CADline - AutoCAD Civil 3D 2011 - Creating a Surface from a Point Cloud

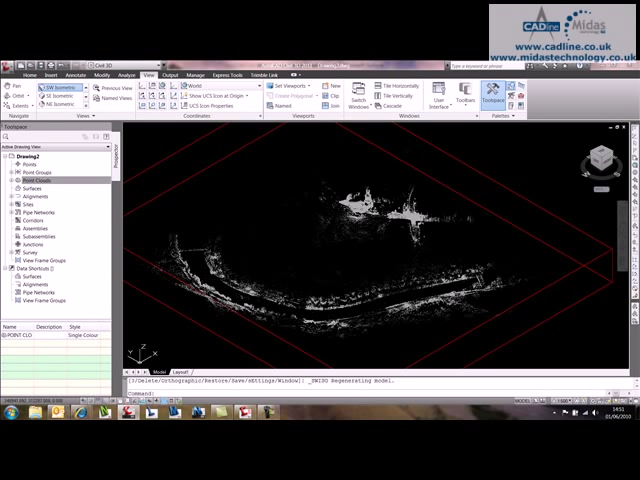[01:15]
It shows all the data that's in that point cloud.
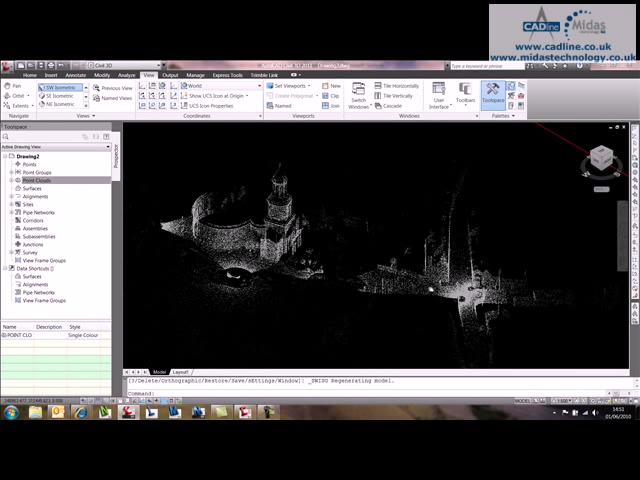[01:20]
We can also,
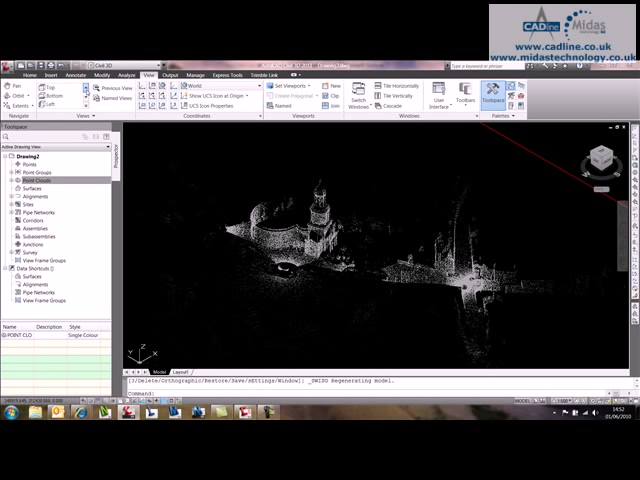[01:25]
if we go to left view, we can get a left view of that. Also while we're in left view, we can look at the style of that point cloud. And I can put that, you can see there's a basic level range style. Do a regen.
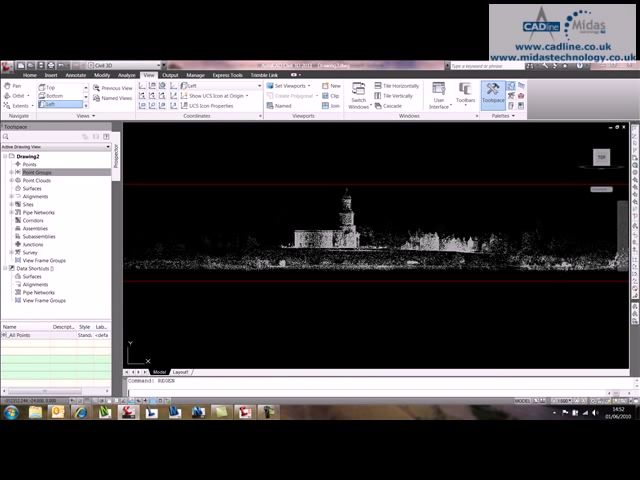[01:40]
And it color codes it according to levels.
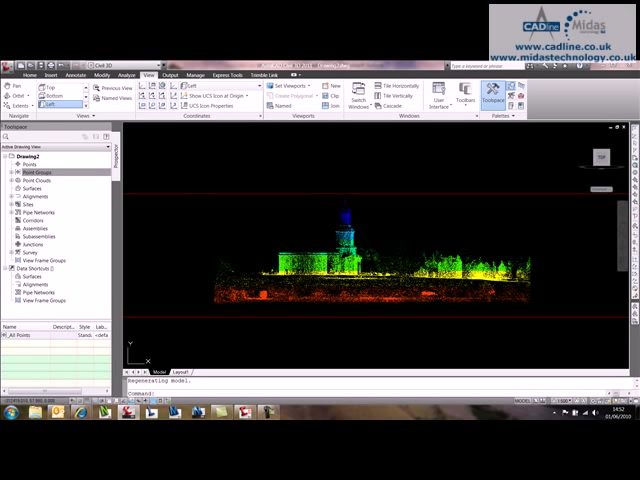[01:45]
Let's change that back to. Let's just cancel that one. Wrong button. Let's just go back to point cloud.
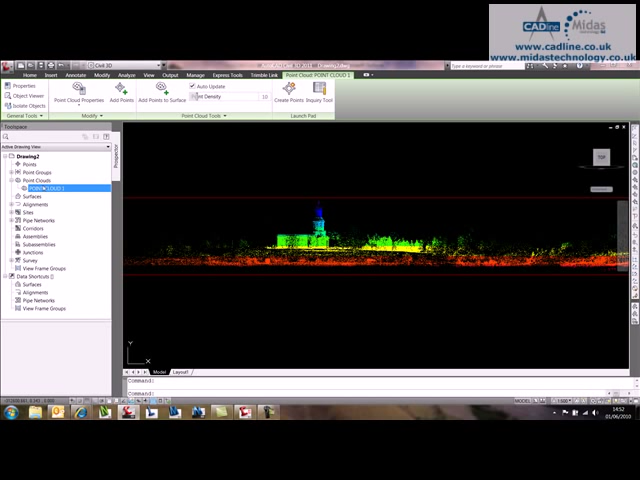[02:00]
And change that to single color. Do a regen.
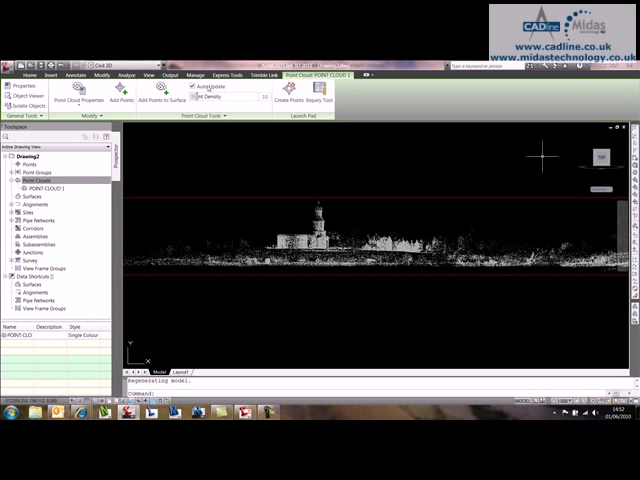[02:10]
And back to the view. And if we do top view.
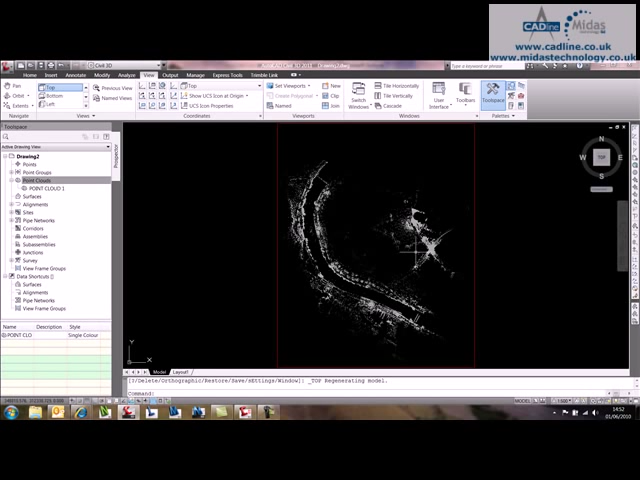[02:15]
And you can see that we've got the whole area.
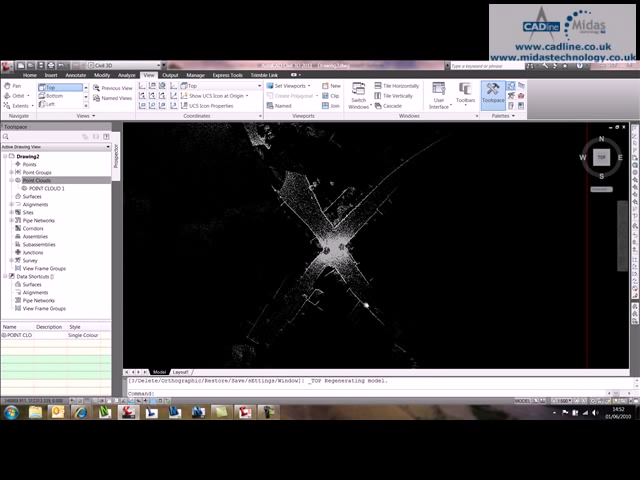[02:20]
The area I'm interested in is this junction area. And if I zoom into that, if I select one of the points, you can see that we've got a point density.
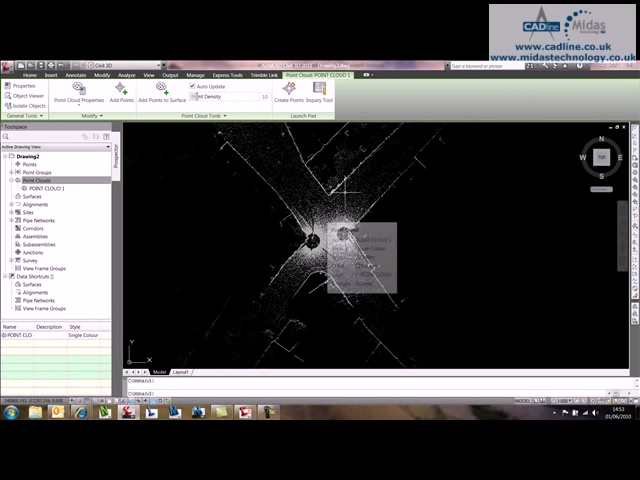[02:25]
Now if I just temporarily change that to 100, it's always best to keep it down to 10%. It just allows your model to move that much more freely while it's rebuilding. So just get the view that you want. Up to 100% of the density. And what we can do, if we change that to an intensity style, it should pick up all the different intensities within the point cloud.
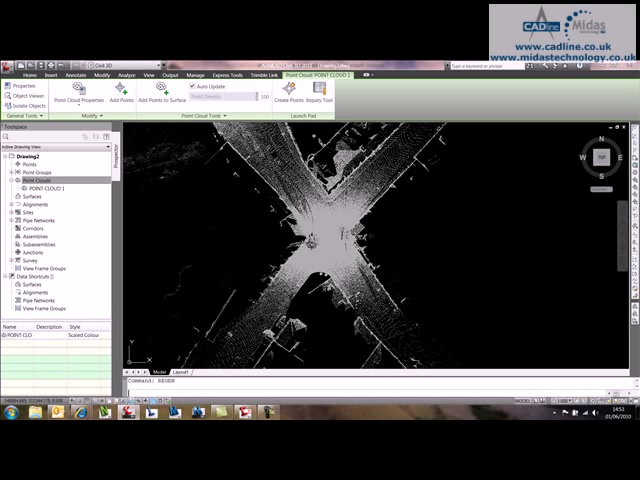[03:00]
Now, do a quick regen. And then what you should see is we should be able to start picking out quite fine detail from the point cloud.
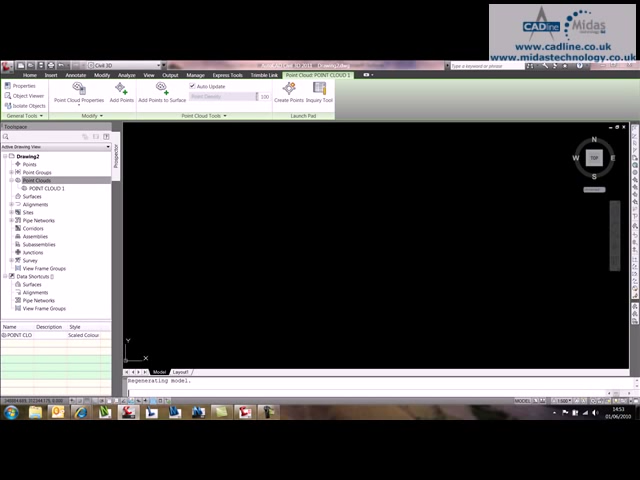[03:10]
And there we go. Even starting to pick out the white lines, road markings, edge of curbs and all that, that much easier.
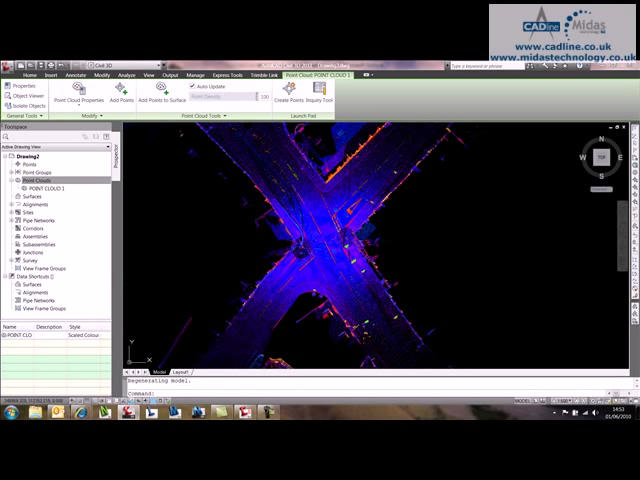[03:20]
So it's a lot, lot easier. But I wouldn't recommend keeping it at 100%. I'll drop it down to 10%.
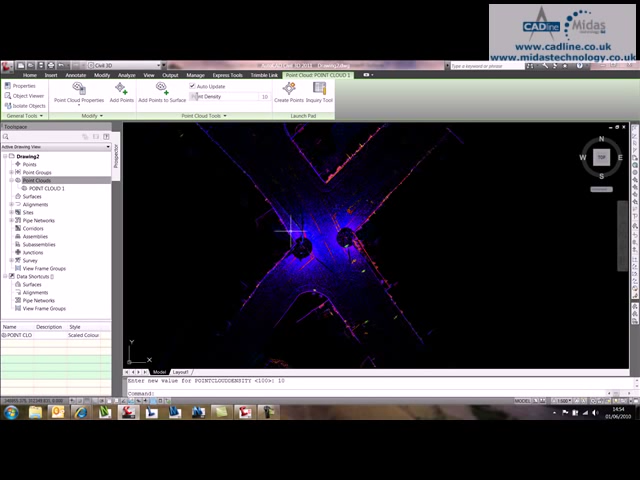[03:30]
You can still see your detail, so it's not really an issue. And what I'm going to do before I build my surface is just to turn that back to a single colour. OK.
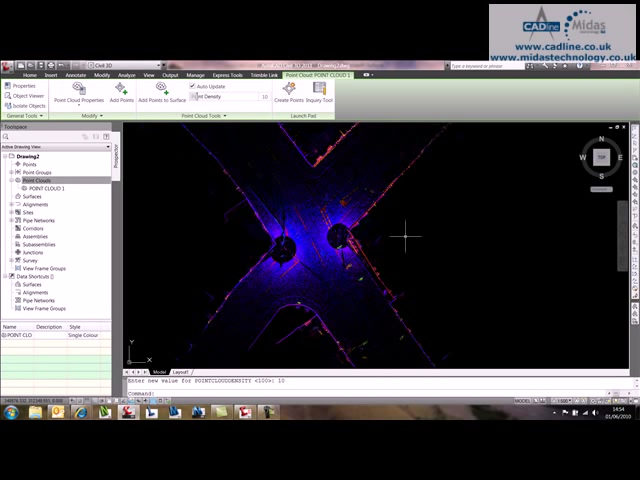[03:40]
To do the surface, all I'm going to do is draw a polyline and I'm going to just go to the area that I'm interested in. I'm just interested in this junction area of the carriageway. So I'm just going to give that.